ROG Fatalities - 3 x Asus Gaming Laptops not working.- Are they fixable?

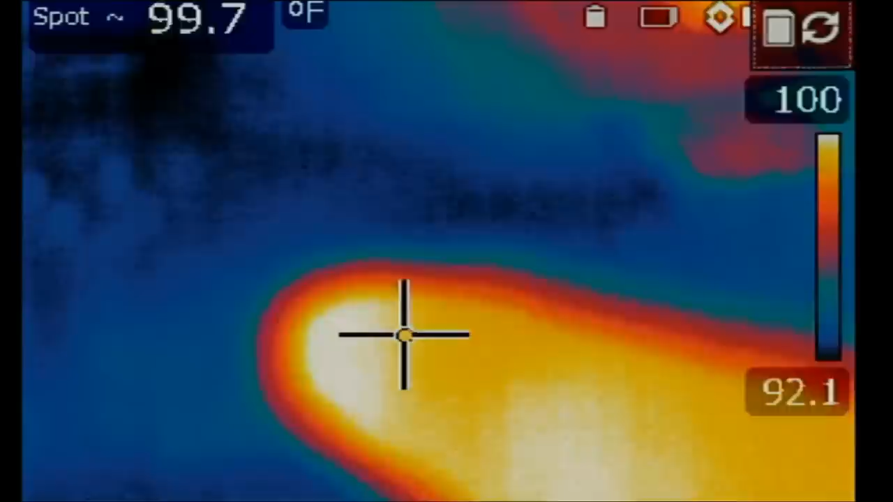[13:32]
On screen: spot 99.7°F
Let's inject voltage again. Right there. It's a MOSFET.
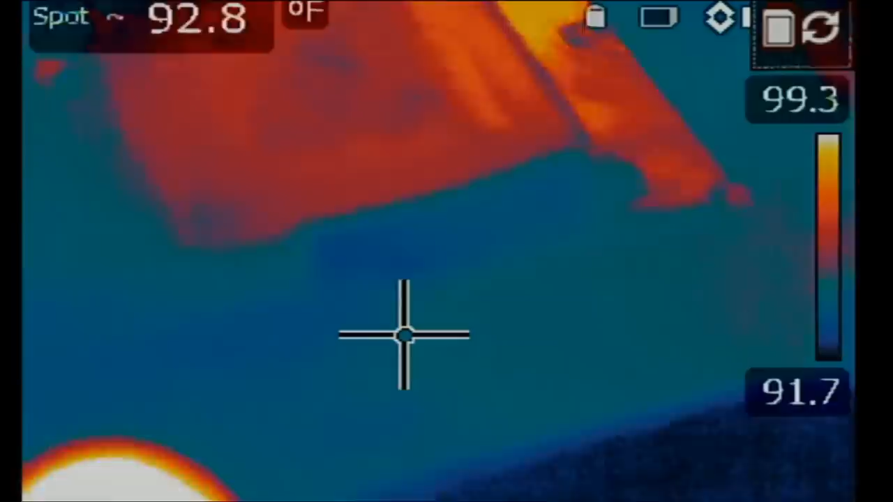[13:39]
On screen: spot 92.8°F
We got it. That MOSFET wanna play games. The component in question is this one here.
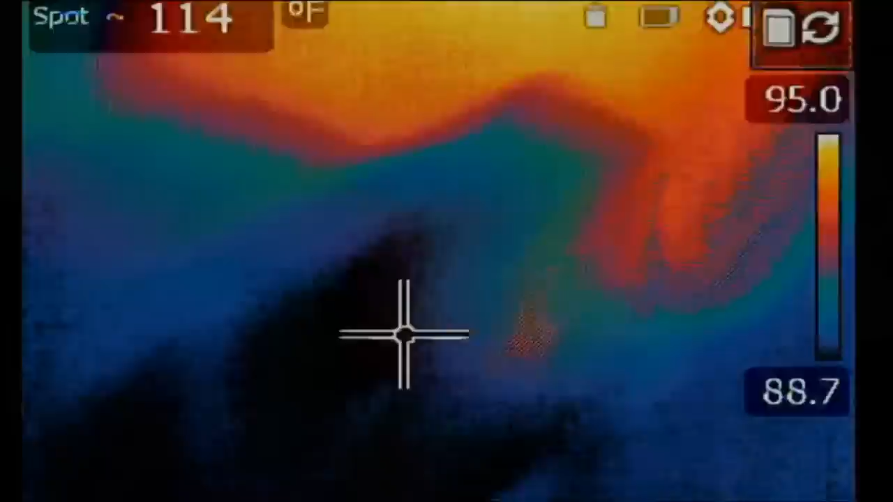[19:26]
On screen: spot 114°F
And I do not see anything hot on the board.